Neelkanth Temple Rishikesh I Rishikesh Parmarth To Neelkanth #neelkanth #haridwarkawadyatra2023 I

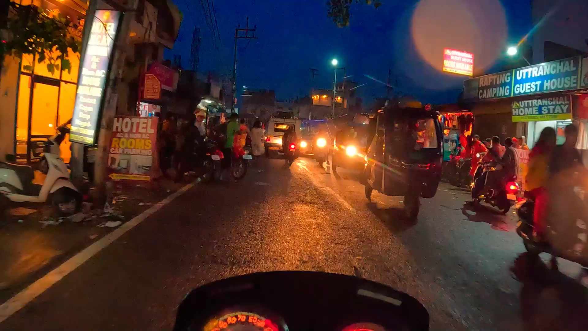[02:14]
हरिद्वार से भर भर के आ रहे कावड़ियों को लेके ऑटो।